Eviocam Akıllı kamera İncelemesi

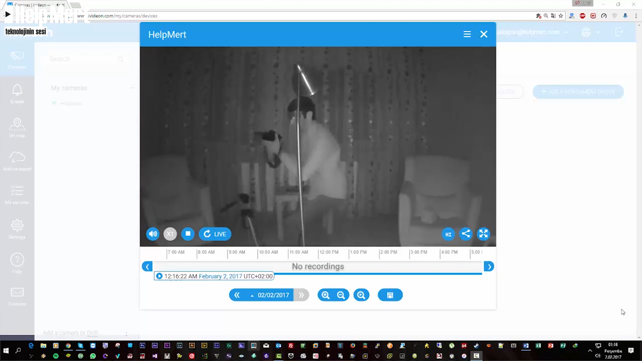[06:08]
Geceleri hatta zifiri karanlıkta bile ortalığı çok net şekilde görebiliyor ve odanıza veya ofisinize giren kişiyi rahatlıkla tanıyabiliyorsunuz.
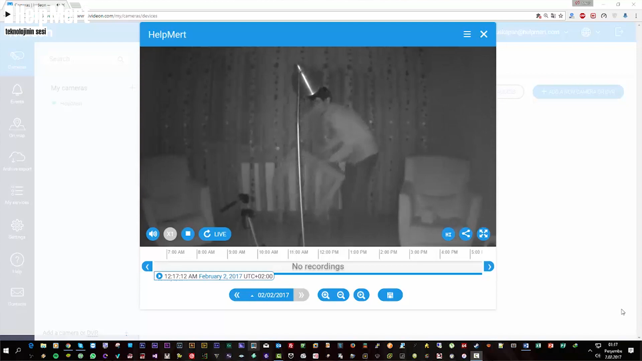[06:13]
Aynı şekilde 720p kalitesinde olması sizin için çok güzel bir özellik.